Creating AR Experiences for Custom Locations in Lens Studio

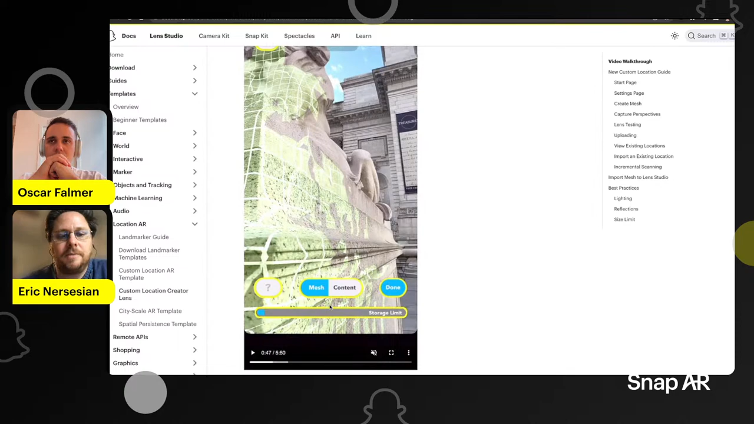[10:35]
In this case, I'm scanning this lion statue at the New York Public Library, but you could imagine if
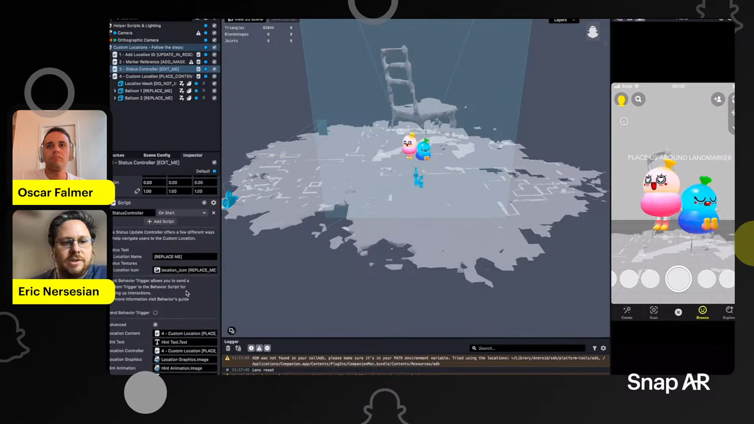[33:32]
If it doesn't look something like this, just make sure you turn on advanced and you might, you know, be able to see the behind the scenes connections that you might want to mess with. This is a script I'll be looking at quite a bit. And then here we have our content. So this is showing the location mesh. If you swap out the ID, it'll download and show you a new mesh. And normally it's for looking around and understanding, oh, this is what I was doing, right? So I can understand, this is my view. This is like the chair is facing this way, and I know what my AR content, where to place it spatially around this center point of interest.
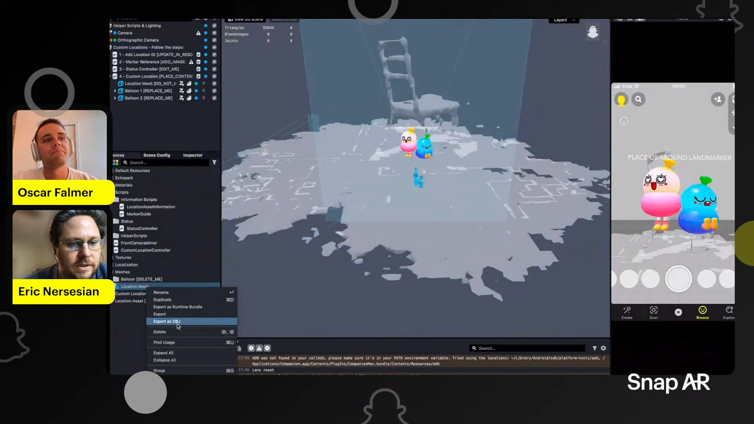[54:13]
So the process would be, first you create your location asset, right? Let me pop my inspector over.